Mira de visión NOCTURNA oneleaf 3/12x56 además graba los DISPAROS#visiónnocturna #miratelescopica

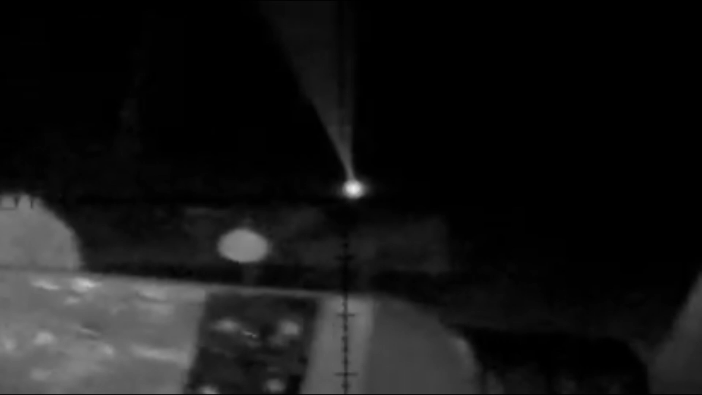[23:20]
la visión nocturna pero si ustedes lo miran por acá pues es rojo el
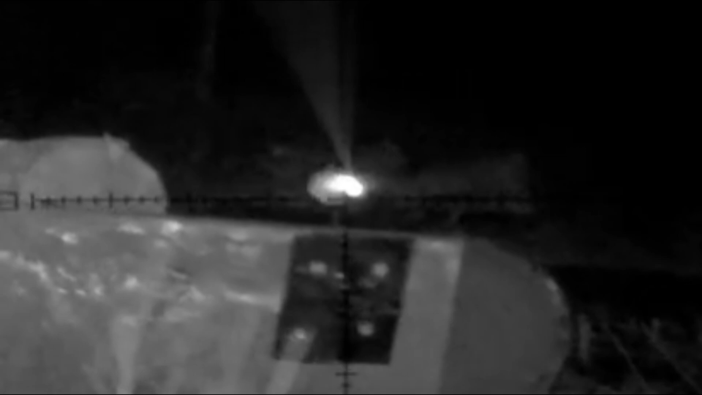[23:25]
láser y ahí lo que quería probar es si el láser estaba alineado
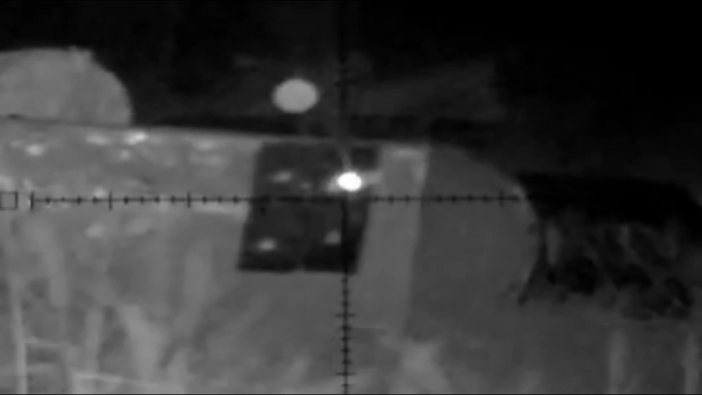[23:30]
junto con la con la mira y lograba hacer impacto y si si está perfectamente bien
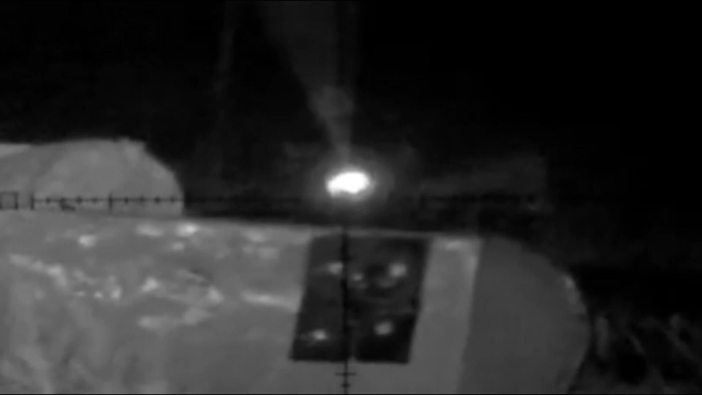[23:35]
de hecho ahí se va creo que hay algún tiro si ahí está ahí se movió el agua
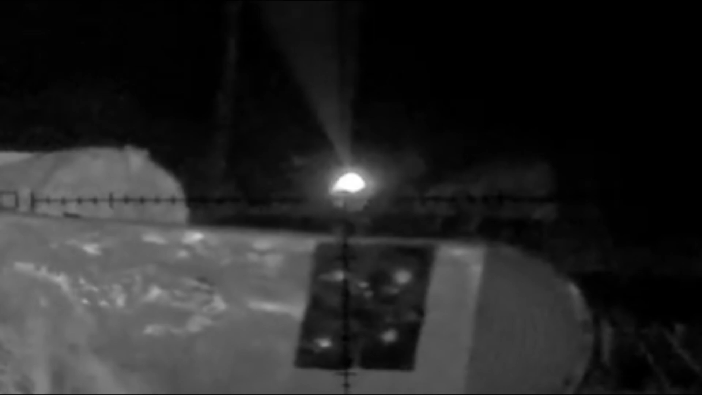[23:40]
ahí está el impacto con
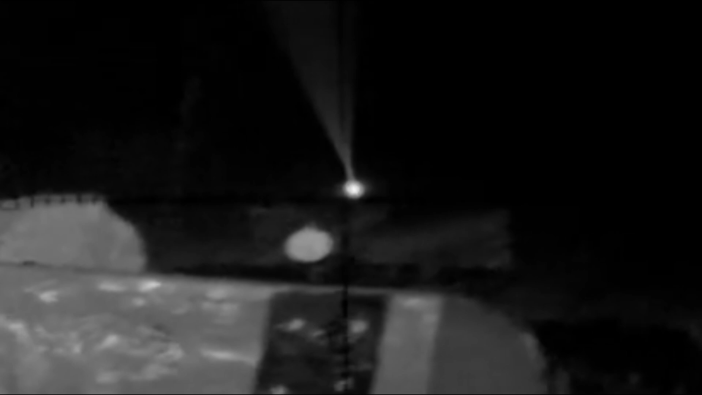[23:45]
el láser y aquí pues ya me voy a mover lo que quise hacer
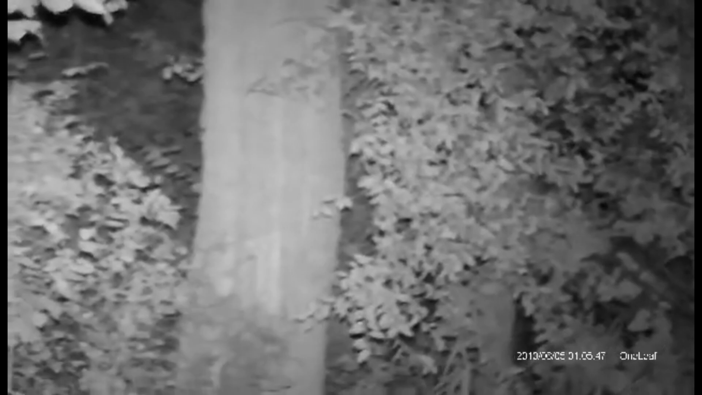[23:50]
es grabar también con el iphone aquí les va a aparecer arriba para que vean cómo se ve con una cámara normal que no se ve prácticamente nada superposición
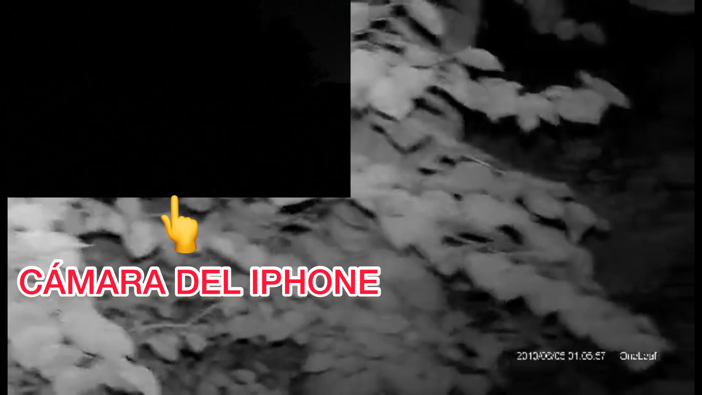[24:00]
para que vean cómo está de oscuro miren aquí está la otra para que vean que no se ve en los puentes
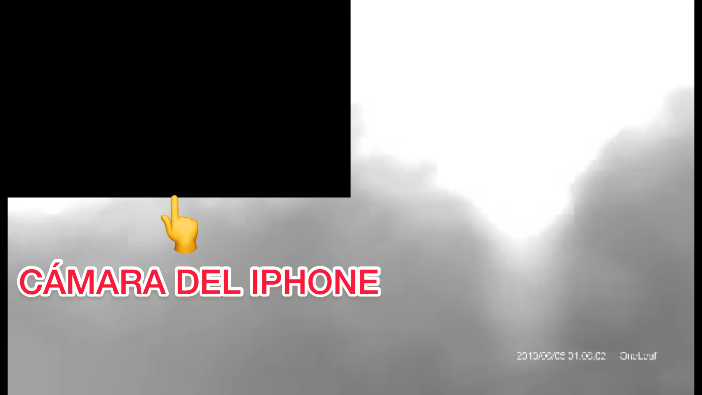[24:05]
miren bueno no le alcanza nada miren aquí está bueno ahí ven la la manzana
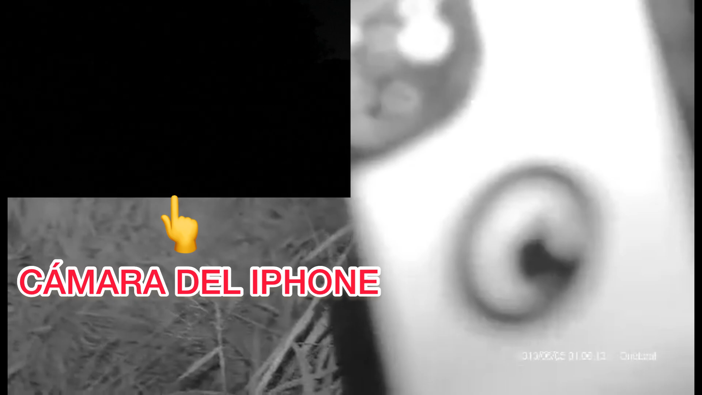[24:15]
y miren aquí está en superposición para que vean que no se ve prácticamente nada y pues aquí de un lado está la de la visión nocturna vamos haciendo lo mismo con las dos la misma toma aquí estamos en la misma toma eso ya no me gustó me estoy acordando de una pinza película y ahora sí que ya me estoy culiando así que ya me voy a ir porque me estoy acordando de una película que fue así con una visión nocturna
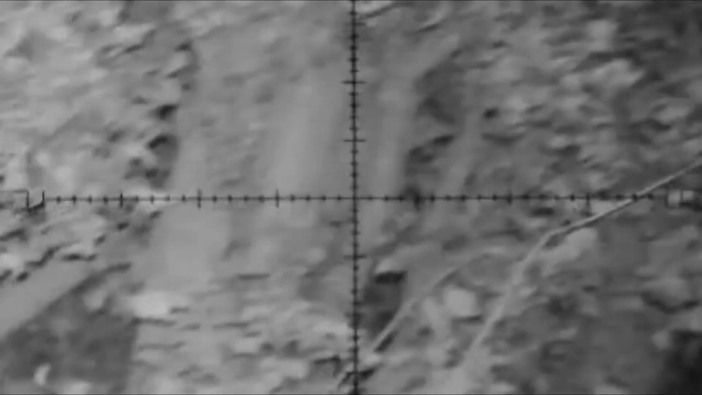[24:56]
bueno ahí pongan en los comentarios cómo se llamaba esa película y bueno aquí pues ya volví a colocar el dispositivo en la mira para grabar
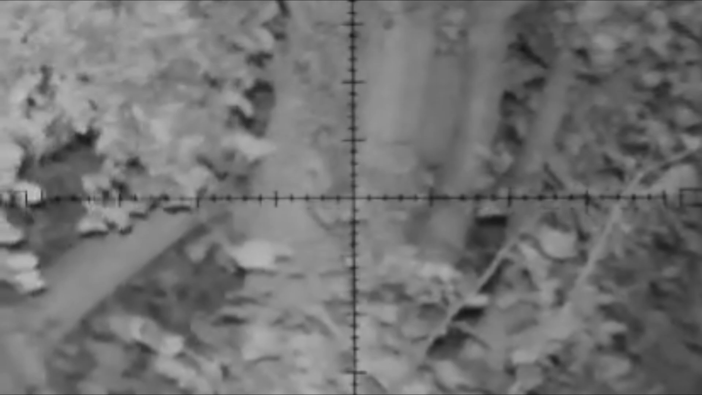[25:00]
también los árboles ese árbol estaba a 50 metros de mí y pues esa es la calidad de grabación a 50 metros de noche
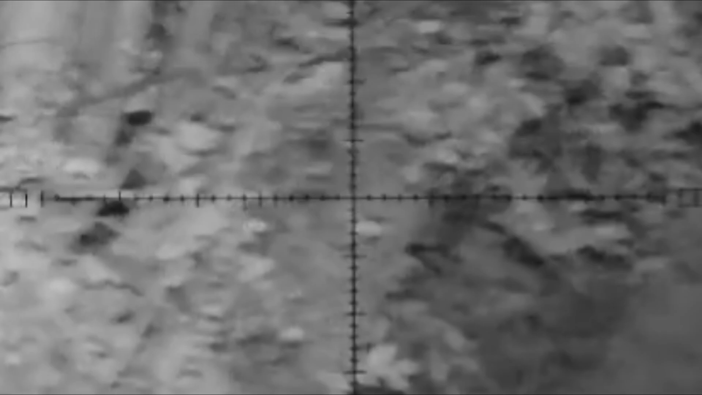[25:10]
luego lo voy a hacer un poquito más para allá creo
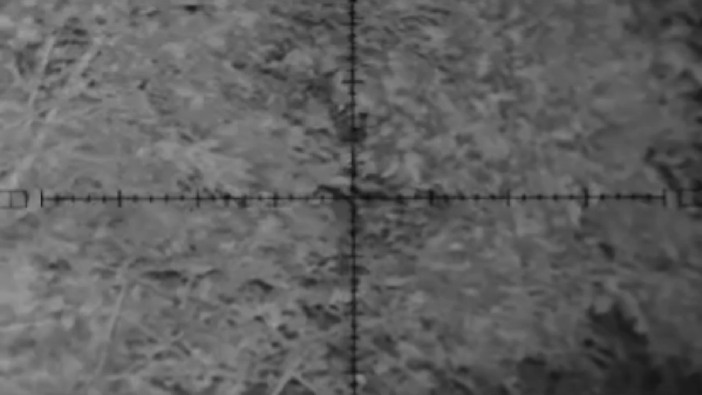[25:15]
sí y allá pues ahí me voy alejando
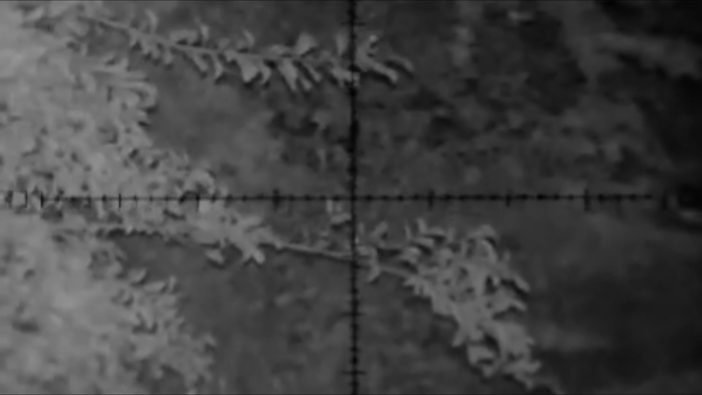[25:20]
alejando y esos últimos están a 70 metros de donde estaba donde estaba yo colocado